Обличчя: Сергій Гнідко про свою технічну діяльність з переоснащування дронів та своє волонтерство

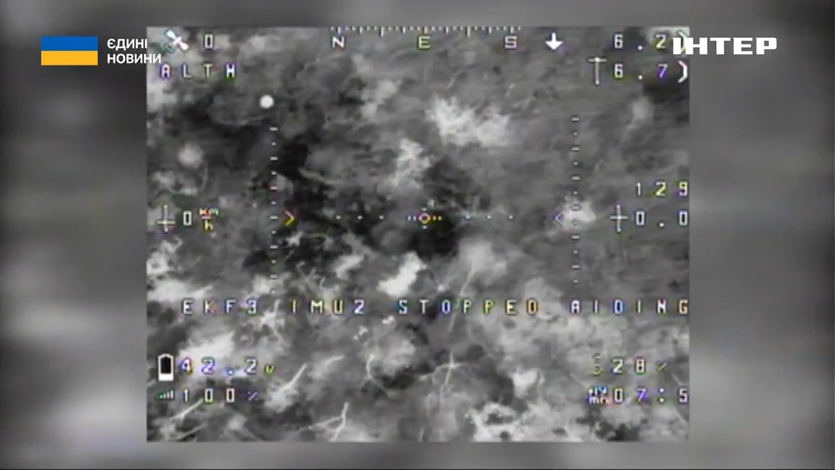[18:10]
Ну, два місяці ми знайшли ціль, котру нам підказали військові, і разом у присутності військових підняли дрон в небо,
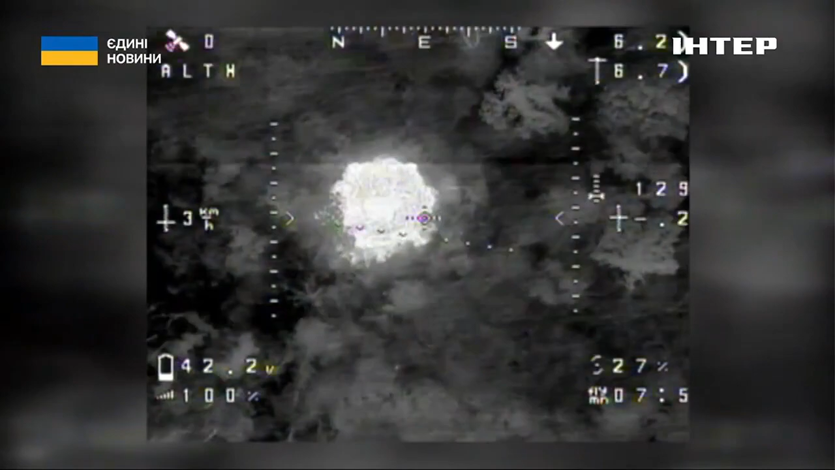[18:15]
залетіли на їх територію, скинули боєприпас і повернулися на точку зльоту.